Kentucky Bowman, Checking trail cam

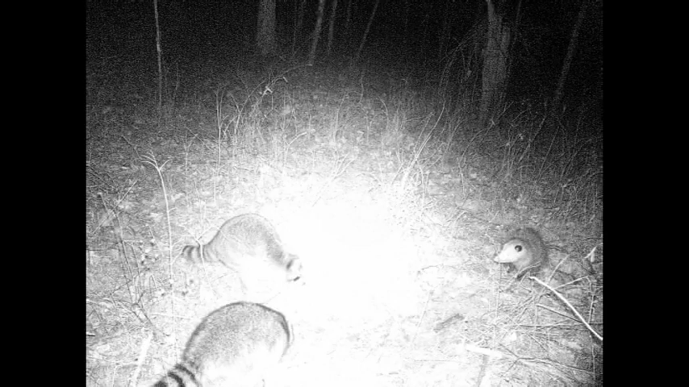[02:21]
we can safely say that wild game innovation minerals slash attractant works pretty good